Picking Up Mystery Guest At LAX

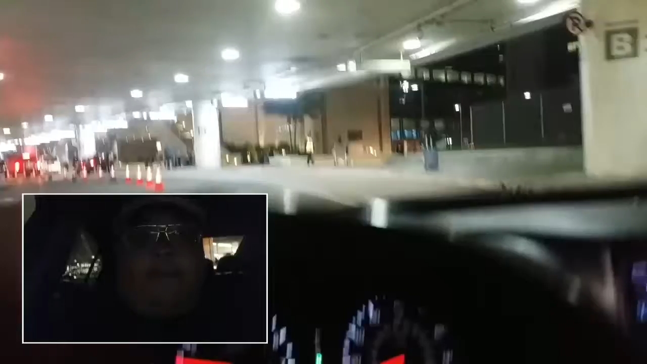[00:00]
okay so i am coming to tom bradley airport to pick up celebrity